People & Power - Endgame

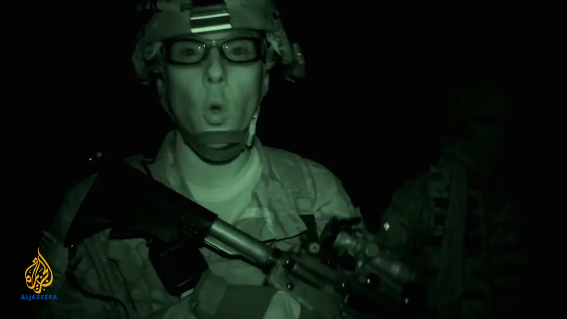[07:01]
This is a real busy road, and to the north of us is basically like the beehive of the Taliban in our area,
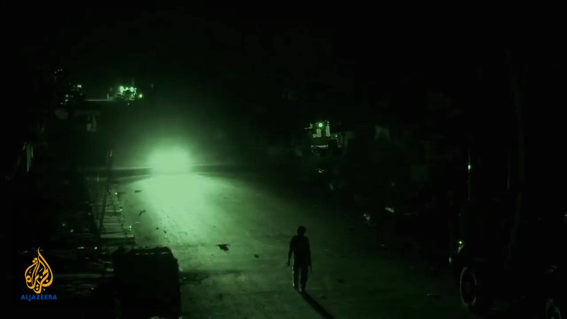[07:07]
or supposed, we think. And we think this will disrupt a lot of any freedom of movement coming through the area.
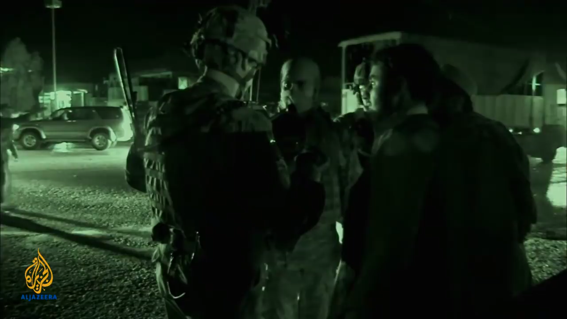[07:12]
It's basically the accessibility is the important part, to make sure that they're placed properly within the city, so if something does happen, they can respond within seconds.
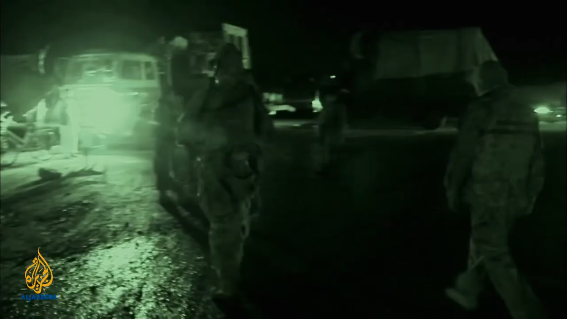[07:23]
This truck currently cannot go in reverse. It's causing a big traffic jam down the road. This is one of our busiest roads in our district right now. But sometimes, security gives way to the mundane and banal. A lot of them don't have the money to get a wrecker to come out here and do it.
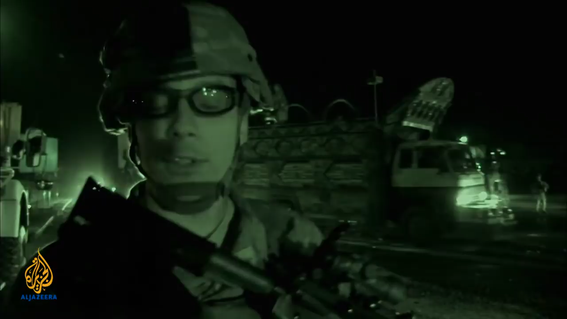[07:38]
And we're not a free towing service or anything, but we go out and help, and it makes them happy.
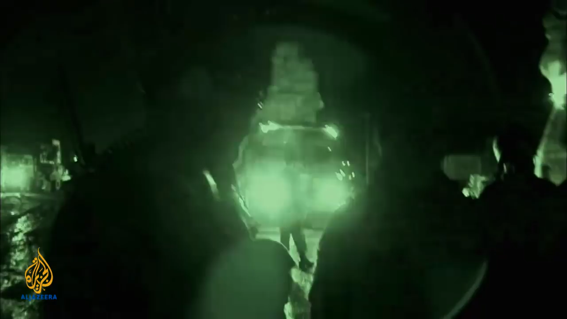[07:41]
Oh, 2 more trucks broke down there, too?
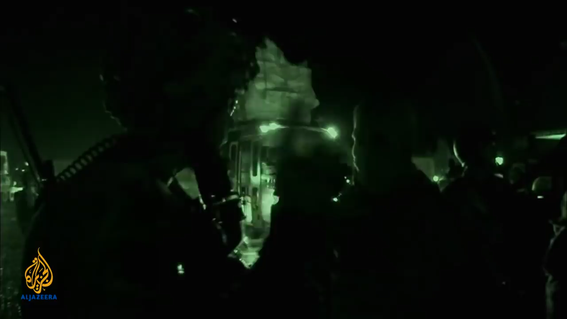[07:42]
So the trucks are either stuck or broke down everywhere. Yeah.
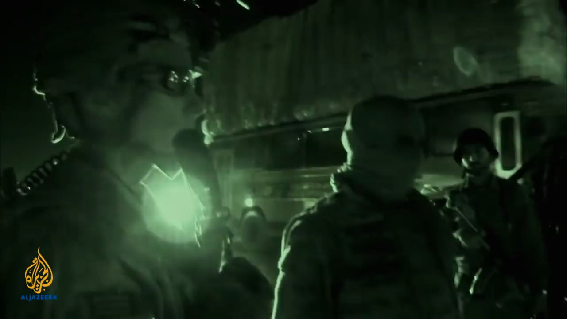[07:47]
Then a call comes over the radio.
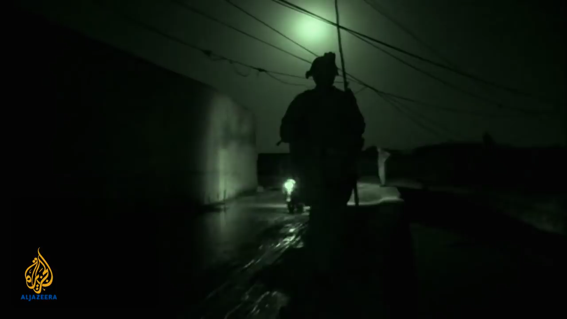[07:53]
Under cover of darkness, a special forces raid is in progress nearby. Hey, everybody, they want us out of the deconflict zone. Are we in it? Yeah. Yeah, they just called up, we're in it now. All right.